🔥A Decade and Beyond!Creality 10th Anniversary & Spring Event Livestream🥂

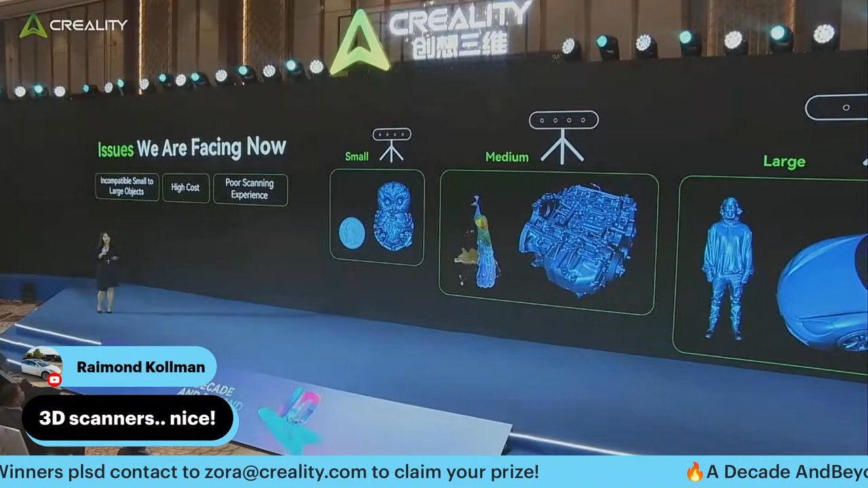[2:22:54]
3D scanner consists of 3D camera and also a projector.